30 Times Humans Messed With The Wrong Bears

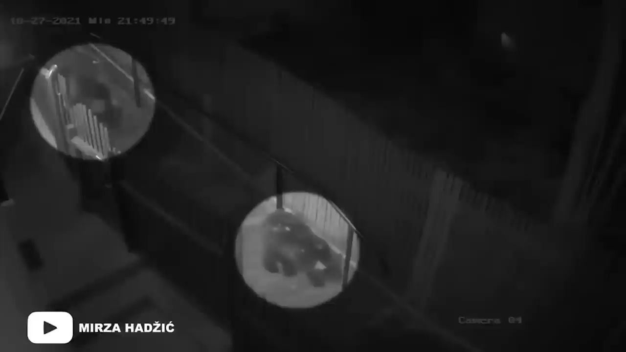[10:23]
After a few moments, two bears come into the camera frame, who walked before the house and out of the camera's range to the other side of the alley.
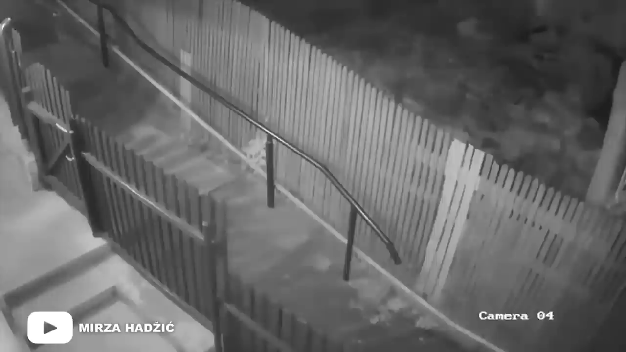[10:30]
The blood-curdling moments began when a woman, completely unaware of the presence of wild bears, came out of the house and went her way, but there was a disaster waiting to happen.
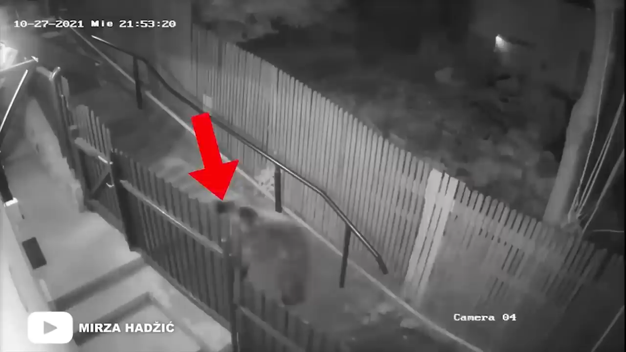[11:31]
It was her lucky day. She didn't get caught by those wild animals and went safely inside.
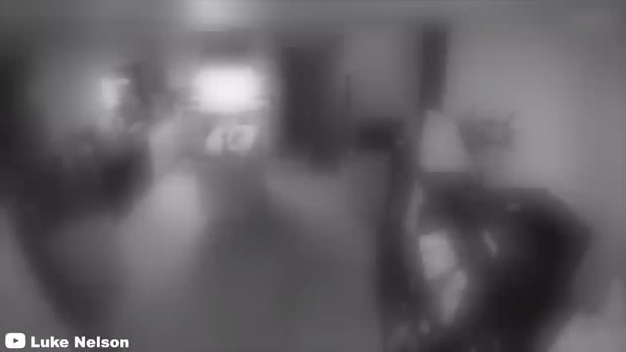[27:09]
In the beginning of this clip, a bear can be seen entering a house through a window that was left open while no one was home.
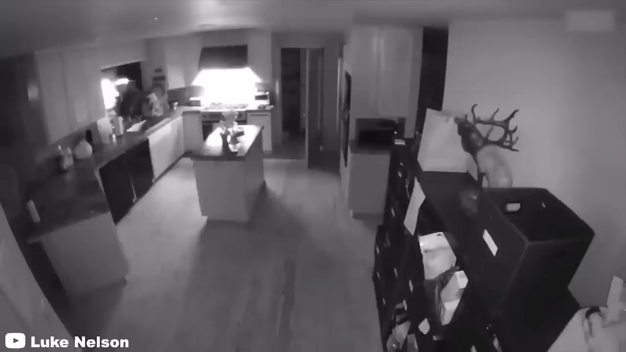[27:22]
Throughout the video, the bear can be seen exploring the house and roaming around, seemingly looking for something to eat.
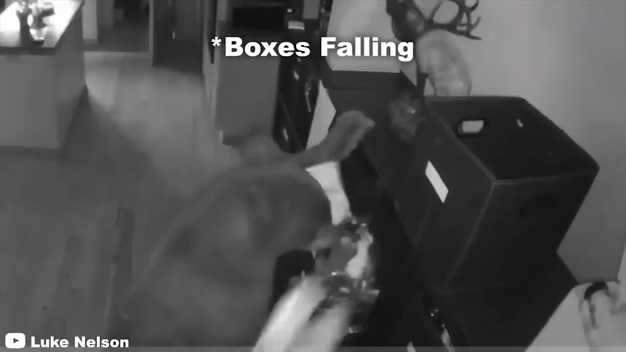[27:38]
At one point, the animal is even seen awkwardly trying to scratch itself on the side of a kitchen counter.
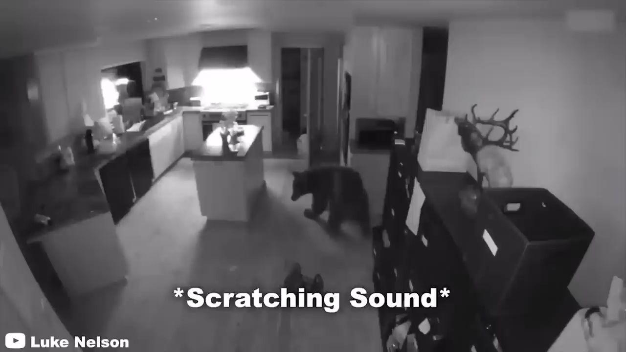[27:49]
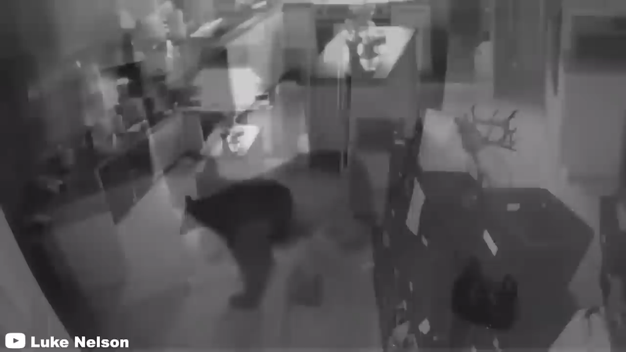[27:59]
Luckily for the family, the bear made its way back out before they got home.